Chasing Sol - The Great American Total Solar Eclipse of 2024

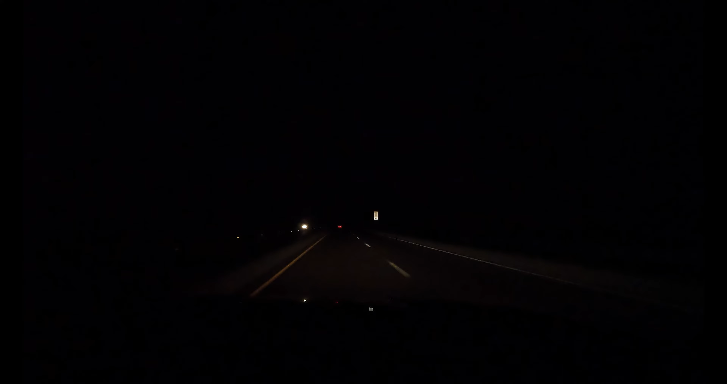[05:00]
I joined my friend Chasing the Milk for a very early morning drive to Jackson. We arrived around 2:30 a.m.